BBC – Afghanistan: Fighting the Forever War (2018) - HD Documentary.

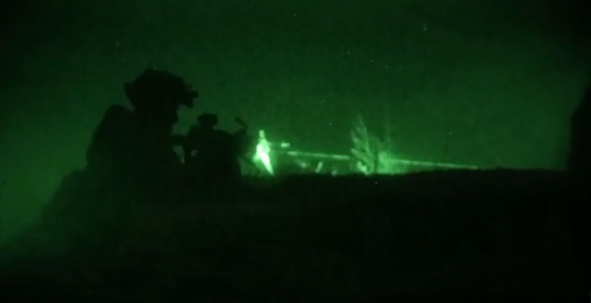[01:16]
Afghan commandos launch a night raid on a Taliban position. Despite improvements in elite troops like these,
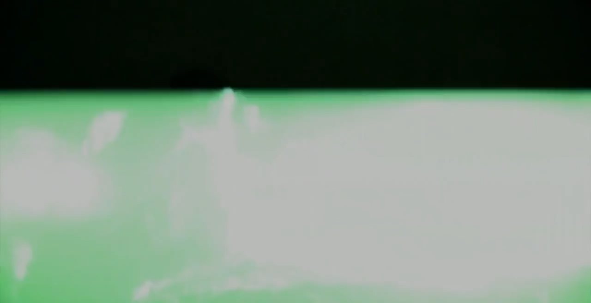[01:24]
the fact is that Afghanistan still looks like a quagmire.